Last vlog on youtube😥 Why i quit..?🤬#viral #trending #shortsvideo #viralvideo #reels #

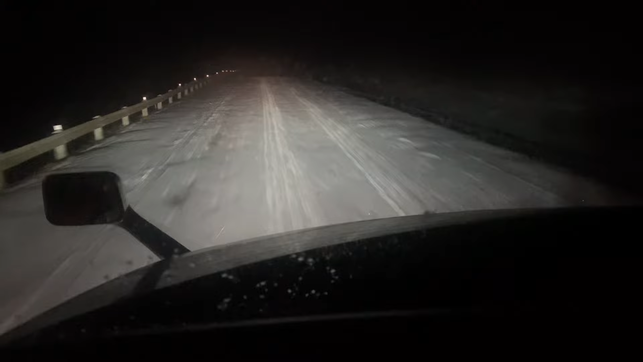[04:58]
होंते रोड बिल्कुली गुम होई है कुछ में रोड़ दा कुछ दिखी नहीं रहा है